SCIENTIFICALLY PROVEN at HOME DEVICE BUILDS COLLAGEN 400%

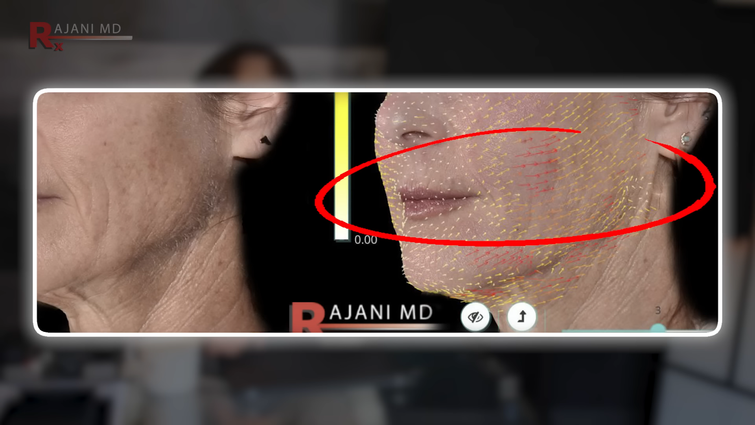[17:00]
You click a button and it shows me where the face is lifted and maybe where it's drooped.